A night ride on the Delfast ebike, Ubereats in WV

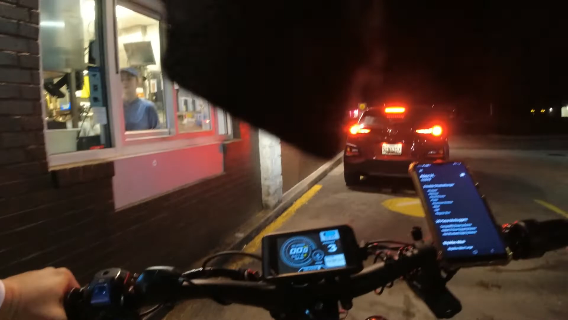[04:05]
I got an Uber Eats pickup for D78. Alex H.